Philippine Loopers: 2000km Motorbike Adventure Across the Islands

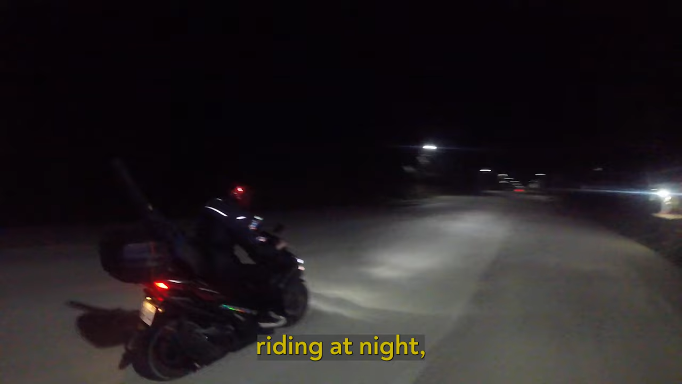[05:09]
riding at night, you have to watch out for dogs, crazy drivers, and sometimes even wild pigs.
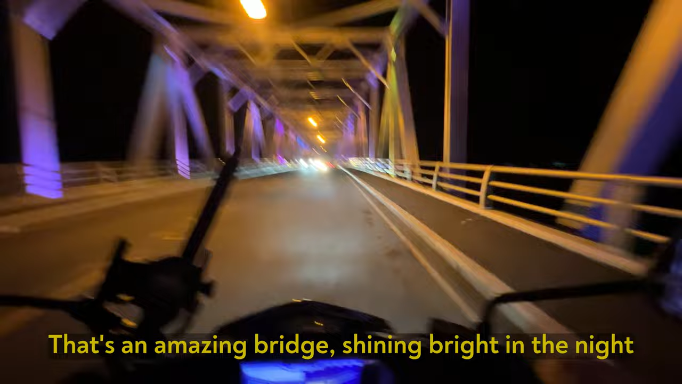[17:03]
That's an amazing bridge. Shining bright in the night.